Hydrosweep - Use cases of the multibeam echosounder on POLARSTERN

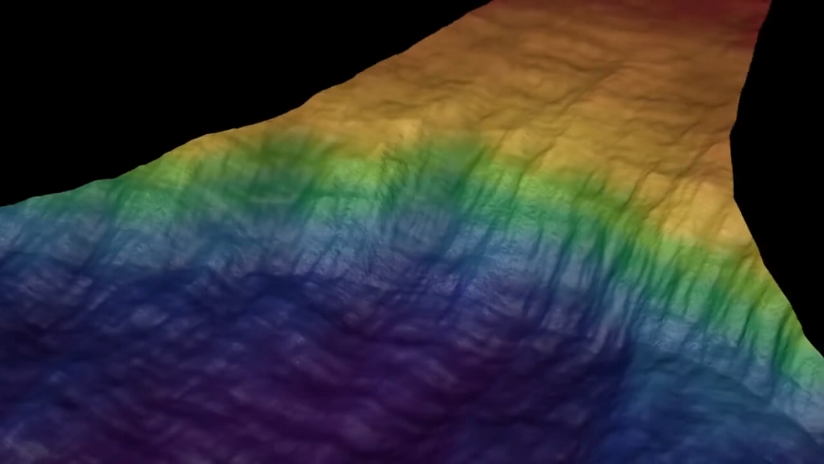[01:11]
It enables researchers to visualize the seabed structure very accurately.
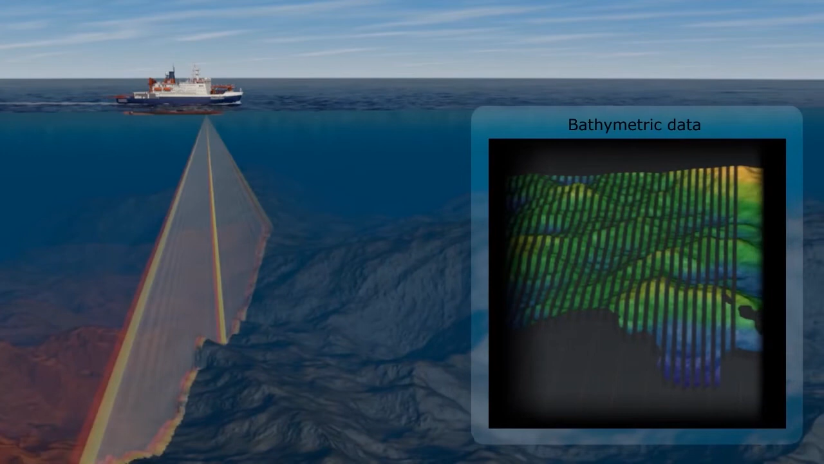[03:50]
Polarstein can overcome this issue and continue transit at maximum speed while surveying.
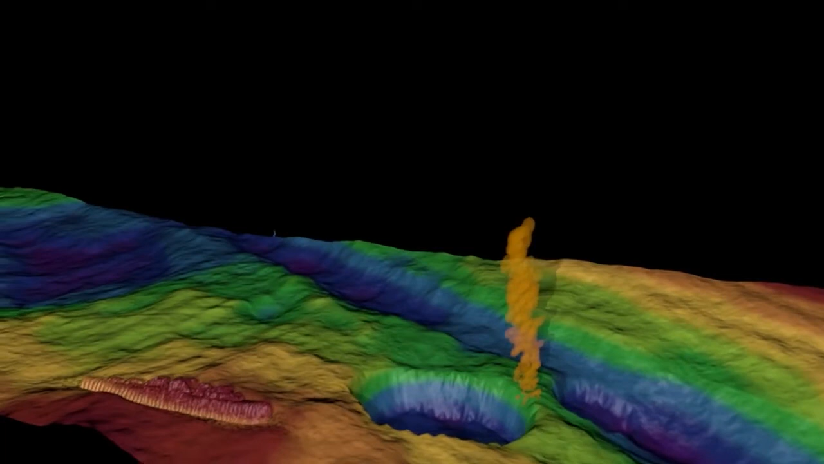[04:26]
Hence, gas flares in the entire water column can be recorded by Hydrosweep of all variants.